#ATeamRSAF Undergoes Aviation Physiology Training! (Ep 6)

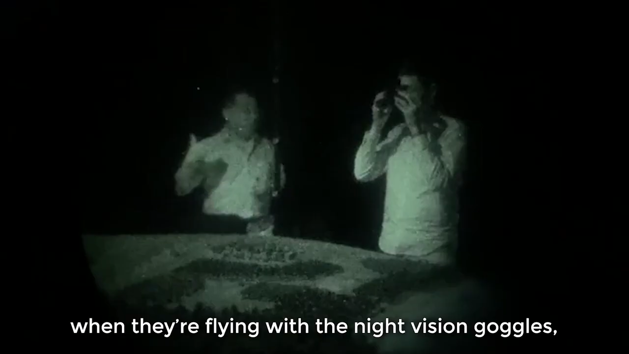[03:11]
when they are flying with the night vision goggles, which do not have a perfect visual acuity like what we are accustomed to in the day,
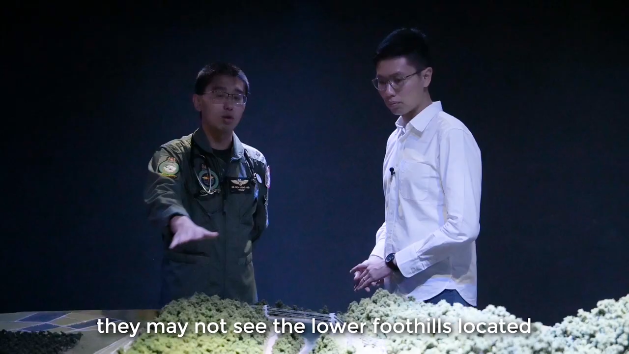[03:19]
they may not see the lower foot hills located in the shadows of the taller hills behind them.
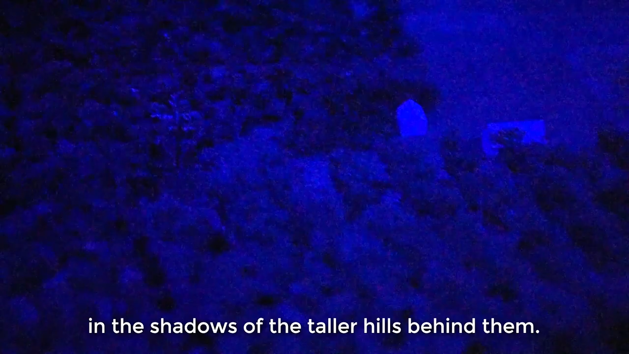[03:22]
So they may fly the helicopter all the way thinking that they are still far away from the taller hill behind,
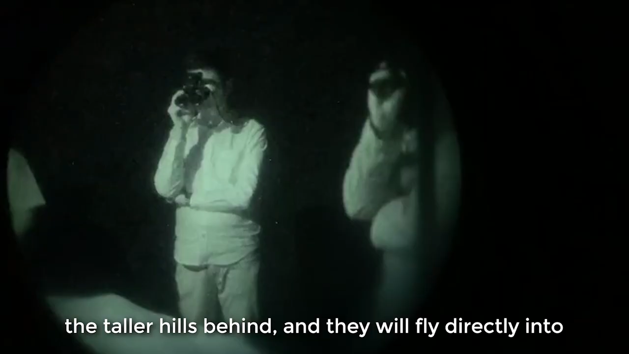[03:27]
and they will fly directly into the terrain because of the shorter hills that they don't see.
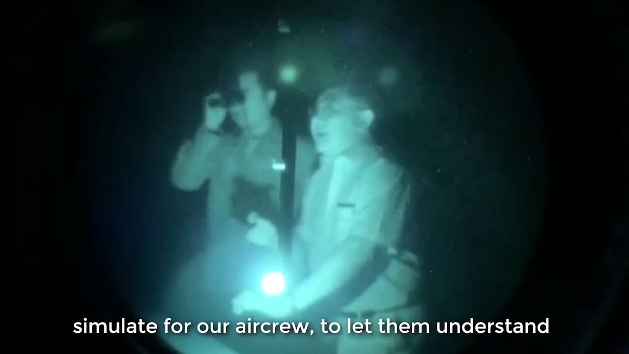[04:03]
to let them understand the limits of night vision operations.